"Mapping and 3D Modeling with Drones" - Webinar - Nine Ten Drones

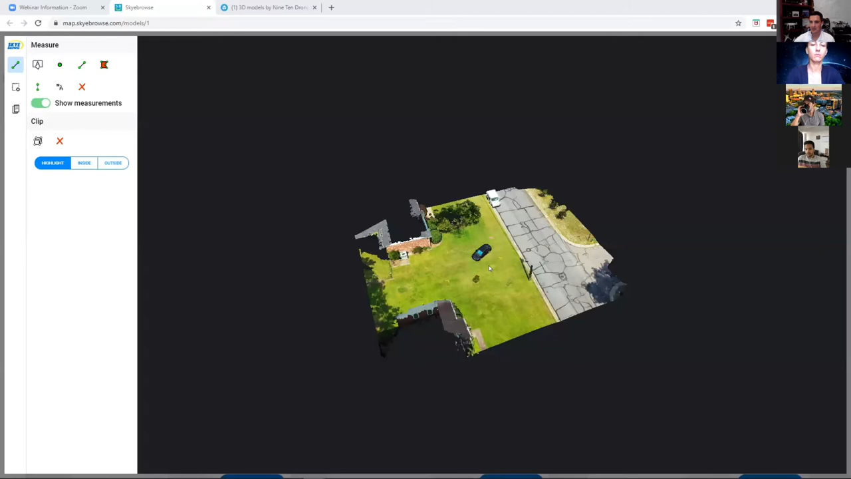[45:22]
So you can see here and I want, could you, could you go back to the main screen, Paul? Yes. One second. Let's, let's show something. So you've got the map here, but if you go in,
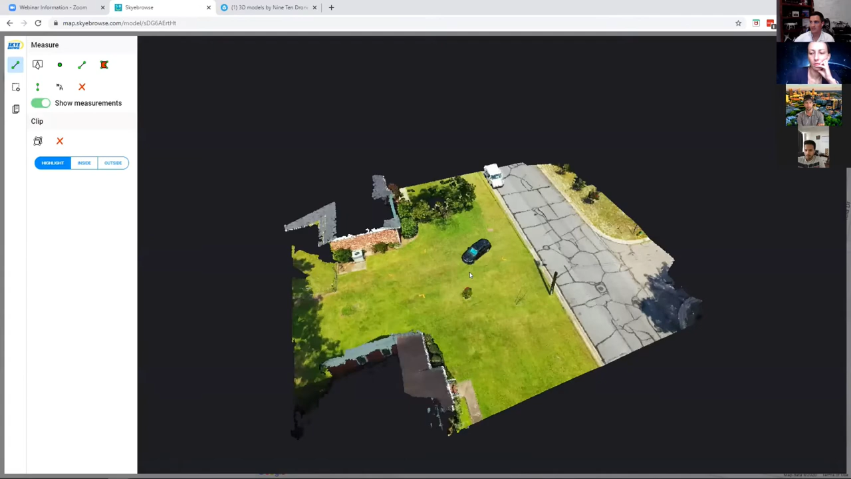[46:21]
and having this up, we can also show on, on other, you know, the software is once you get to this point, it's just a matter of how you get to this point.
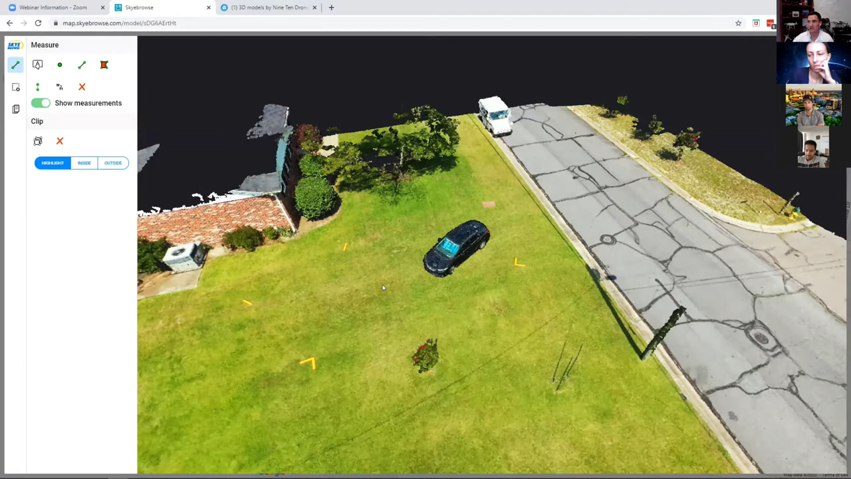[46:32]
We're looking at similar things and we're going to be able to pull similar data. So we've talked about measurements and, and one thing we've talked about is accuracy. So I'm just going to real quick, get this, uh, line out here.
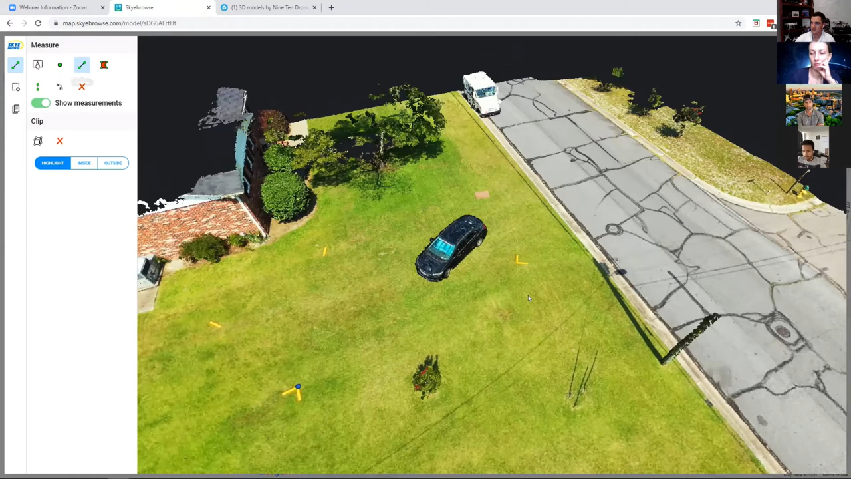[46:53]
And then, so 36.42 feet, right? And I had walked this out, measured this earlier. 36 feet is the measurement, um, um,
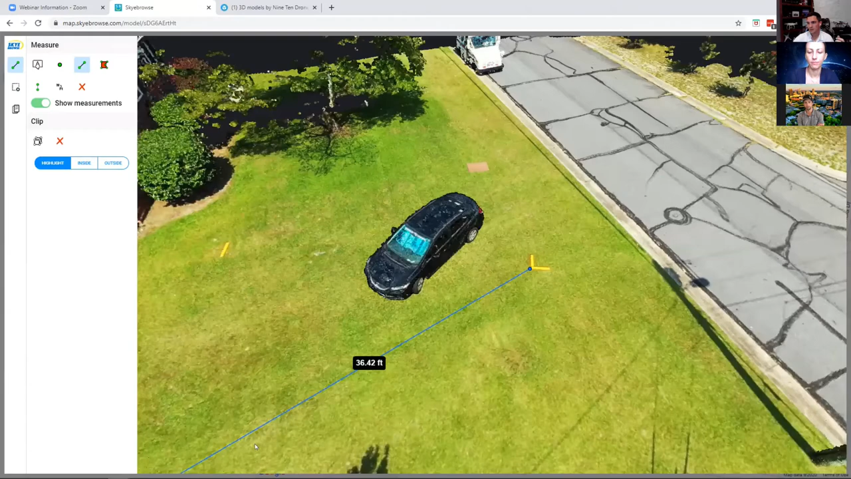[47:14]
with measuring off of, and gurus, you can talk to this measuring off of this 3d point cloud, right?
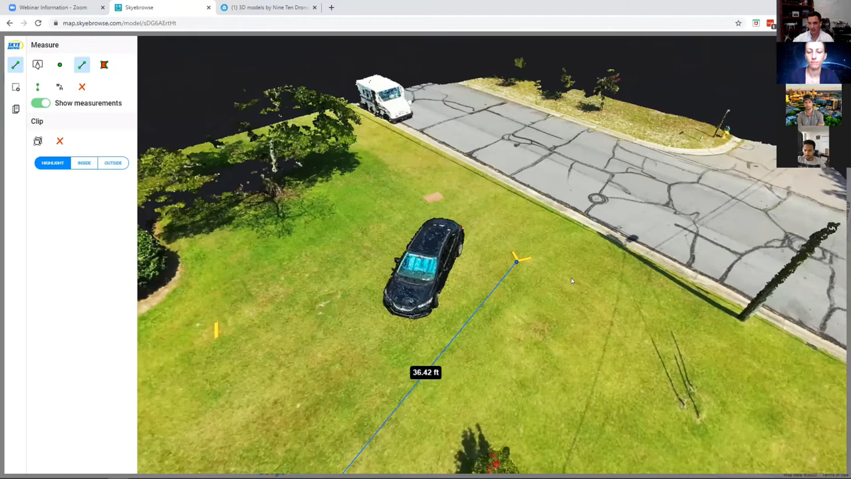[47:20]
There's room for tolerance. And I didn't zoom in and quick hit the points, but you can see how this information, um, comes up fast and quick and, and is relevant. So gurus, is there other than this model? Um, is there something that you want to see from public safety?
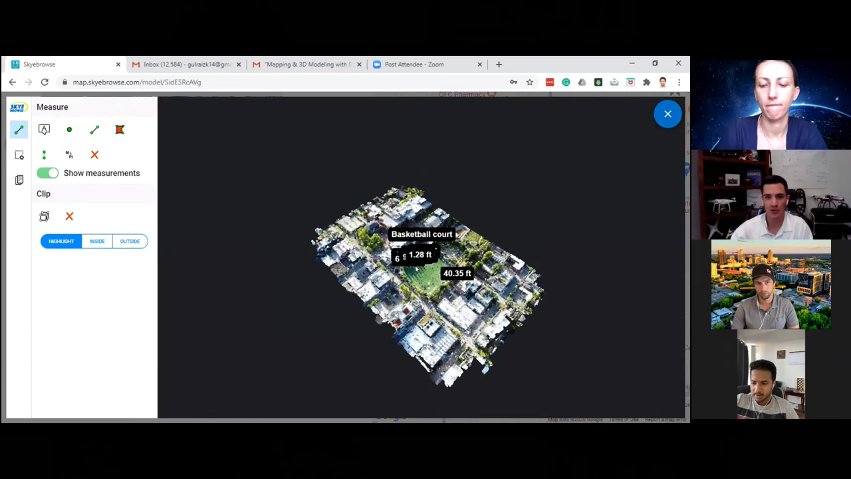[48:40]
current map and model of a zone in California that is kind of like occupied or, uh, protesters are kind of keeping folks out of.
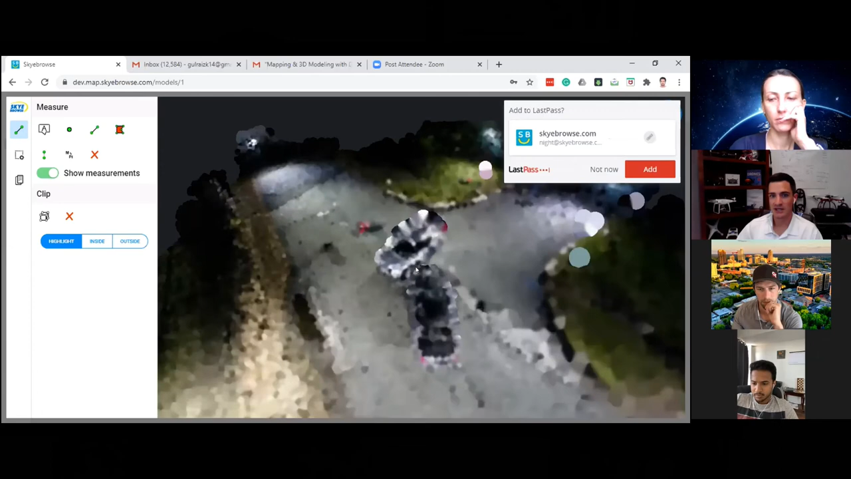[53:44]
So you've got to be prepared. We got to have tools that can operate in all environments. So with five and Goris, you can just talk to this, uh, quickly. Right. So this is a typical, let's say a car accident.
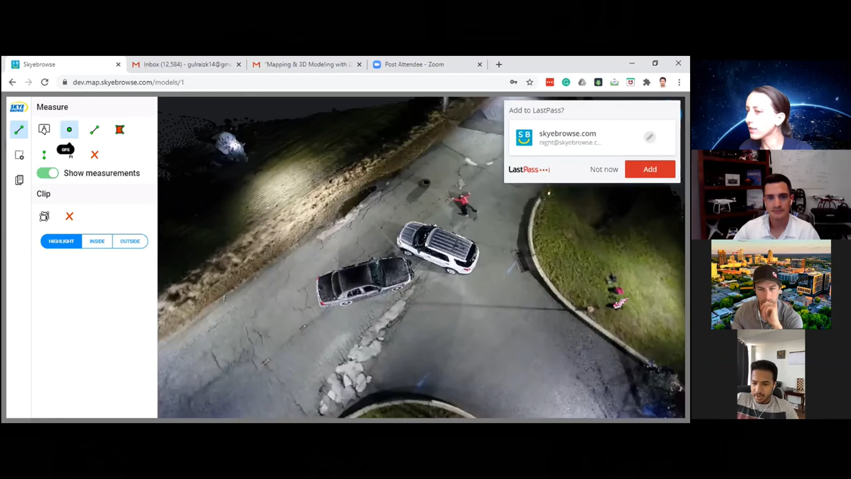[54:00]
You'd come in here and you can get the GPS points. Uh, you can annotate, uh, let's say point of contact
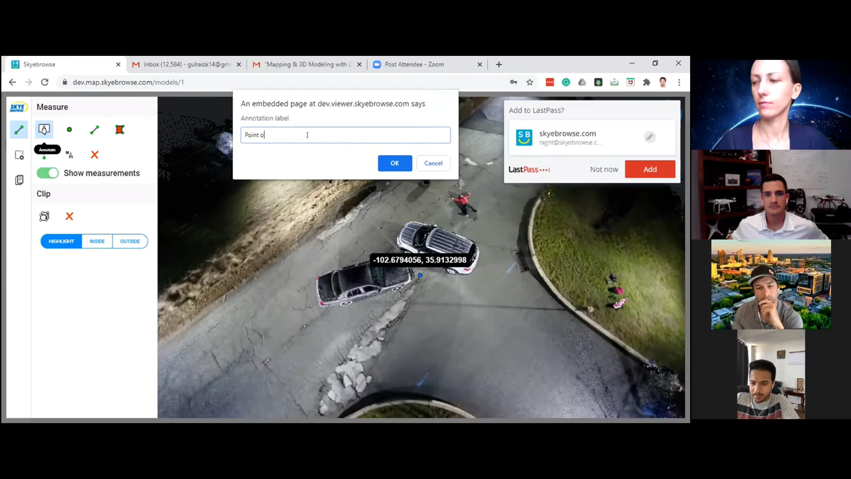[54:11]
and you can put that here and you can get some measurements and this is, this was done
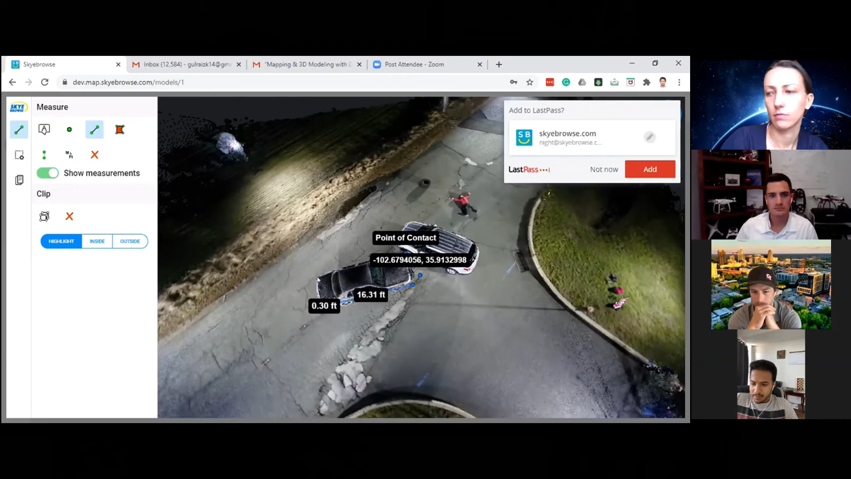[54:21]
from, um, using five, uh, Fox Fury lights. This was done in West Windsor, um, together with Fox Fury.